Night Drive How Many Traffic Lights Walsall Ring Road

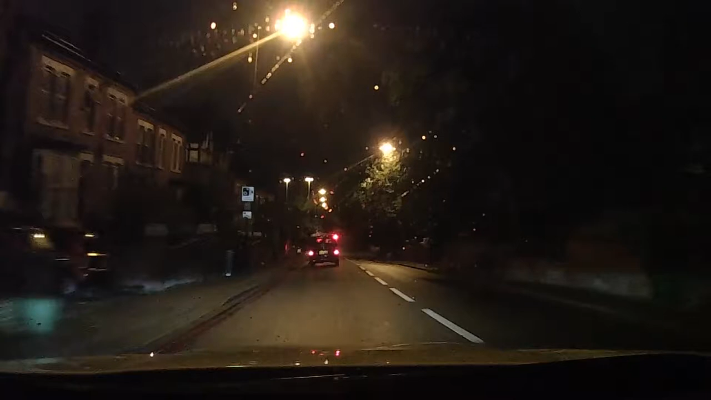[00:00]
I wondered how many traffic lights there are actually on Warsaw Ring Road. I'm driving it at 4am on a Thursday morning in late September 2017. So we're coming up to the first set of traffic lights here, which are the Arboretum traffic lights.
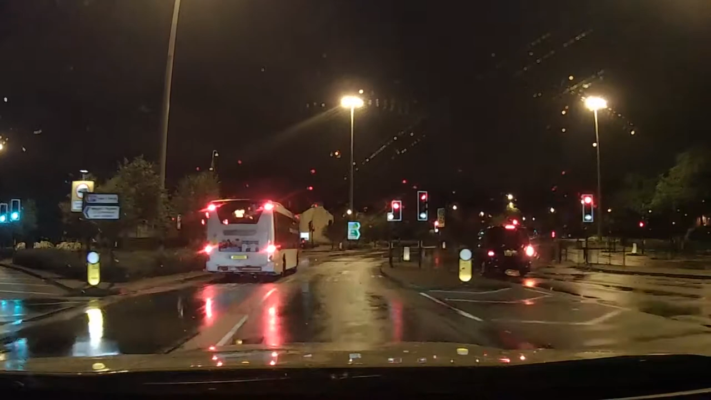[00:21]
There's a works bus taking people somewhere at 4am. The lights control the intersection between Litchfield Street and basically control all of the traffic in and out of Warsaw. On we go as the lights turn to a red. This is the first set of lights. The next set of lights comes up fairly rapidly. These are pedestrian lights. And we're over those. Now we're heading onwards and the third set of lights is coming up here. These are the lights to Littleton Street, which is another entrance into Warsaw.
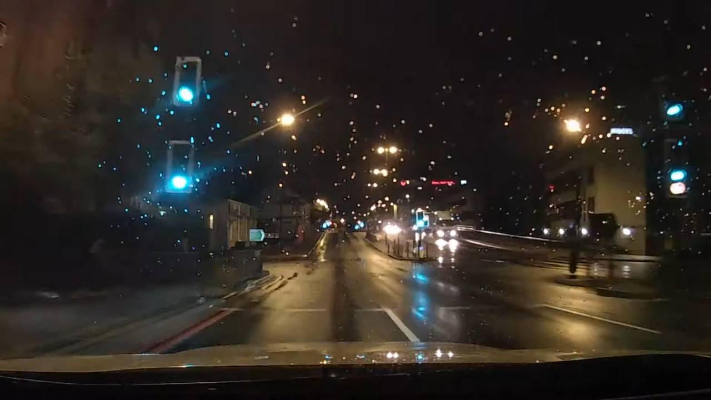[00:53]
We're over those on green, hoping that the next set are going to be green. And it appears they are. These are the lights that control the entrance to Tesco's. This is the fourth set we've passed. On we go. We're coming up to another set, a fifth set, which are pedestrian lights. And then we come up to the sixth set of lights, which are again on green. These are the lights which control the entrance into Stafford Street.
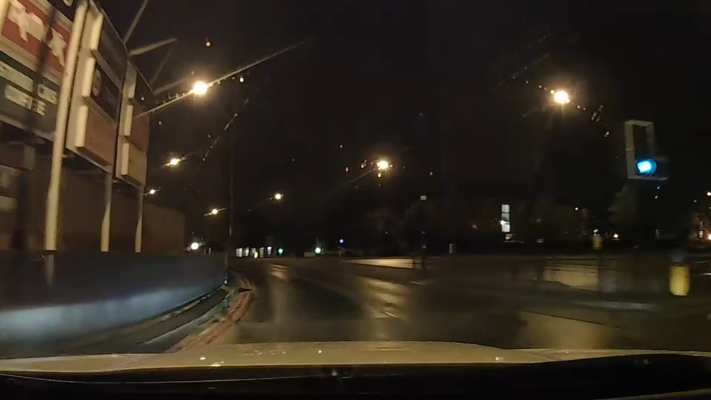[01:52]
On to another set of lights which don't count, which are the fire station lights, which are only lit in an emergency. We come to our eighth set of lights now, which are pedestrian lights leading into the shopping centre. We're coming on to our ninth set of lights now. These are the lights which control the entrance onto Wolverhampton Street. We're going up through those and now onto our tenth set of lights.